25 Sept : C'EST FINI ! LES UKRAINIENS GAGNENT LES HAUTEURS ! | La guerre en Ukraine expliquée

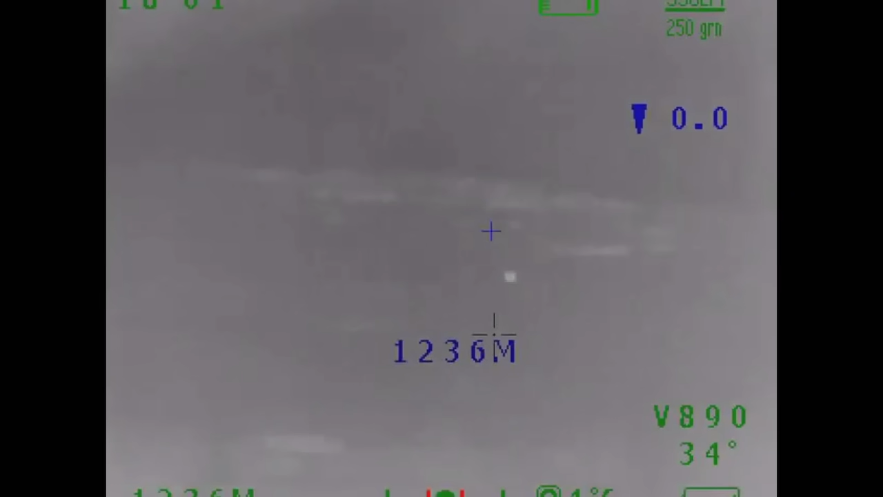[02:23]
Comme on peut le voir, le tireur d'élite ukrainien observe le terrain depuis les collines et repère facilement les soldats russes qui sortent des abris situés à 1236 mètres. En conséquence, le soldat russe a été éliminé.